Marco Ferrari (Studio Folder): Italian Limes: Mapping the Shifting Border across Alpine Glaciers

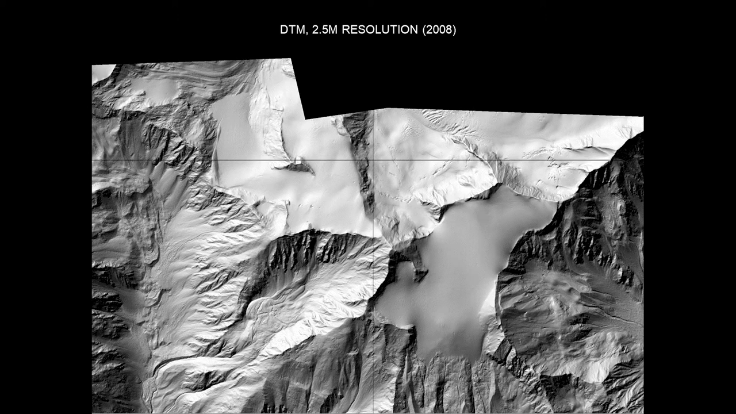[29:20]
Every point of this cloud that is above 2,000 meters above sea level has been taken in summer, when there is no ice and no snow, so you can actually see the land, while every point below 2,000 meters is taken in winter, when there is like the foliage and the leaves of the plants are not there, so you can actually see the land.